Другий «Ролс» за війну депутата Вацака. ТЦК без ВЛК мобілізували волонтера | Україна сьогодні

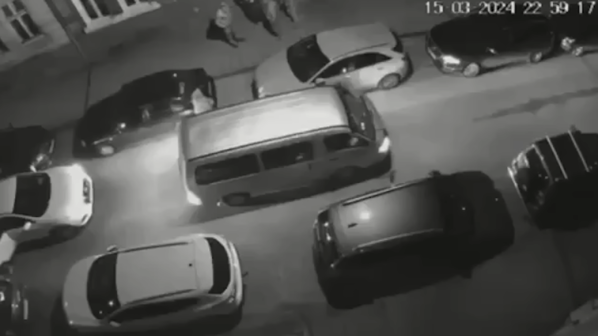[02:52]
На відео дуже добре видно, що затягують вони його з силомістя, ще йдаючи з тусанів.